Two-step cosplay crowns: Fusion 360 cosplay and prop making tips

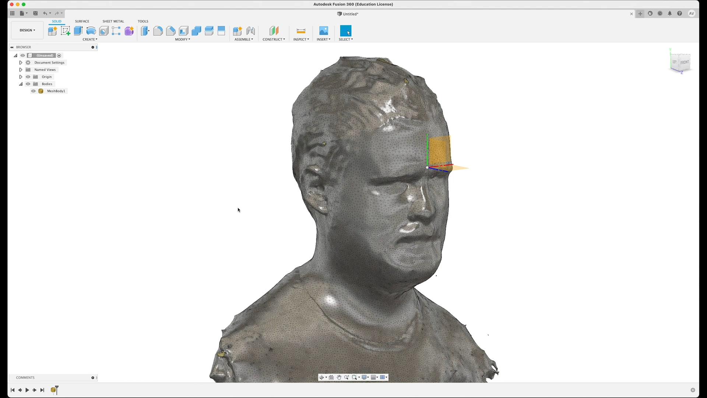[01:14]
details on it and then we put it around the face and it's actually really easy so here's how we go about it.
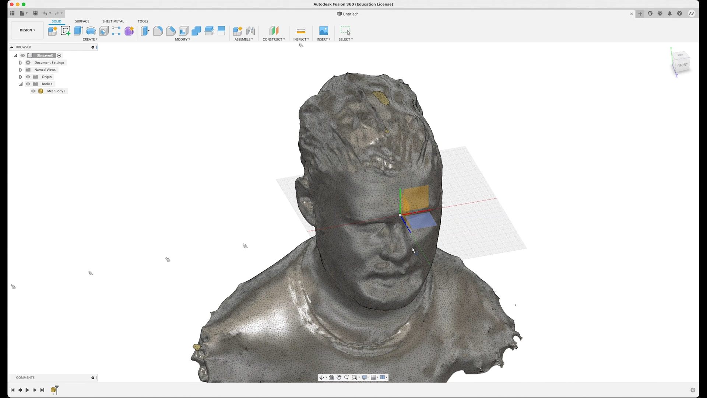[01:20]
I'm going to start with a new sketch that uses top down here and you what you can see is I've actually put the middle
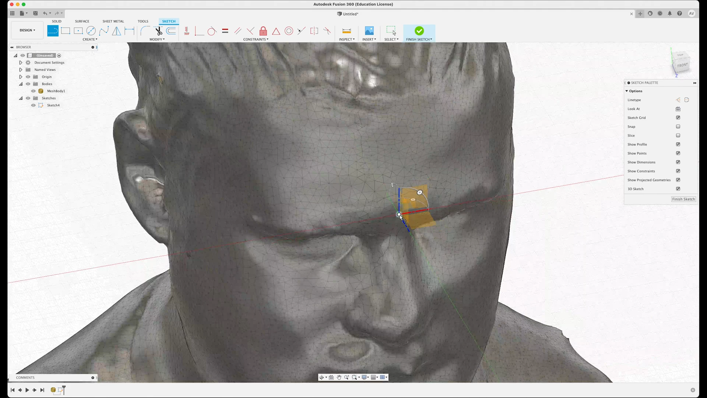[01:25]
of the origin right in the middle of the kind of the the spot between the eyes
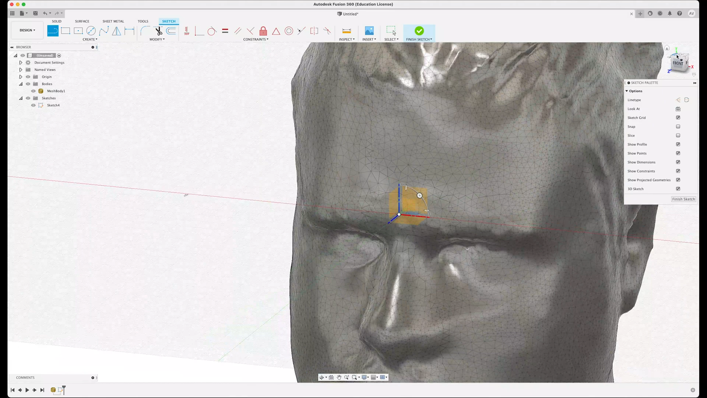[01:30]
so where I'm going to go from here is look straight down at the top of the model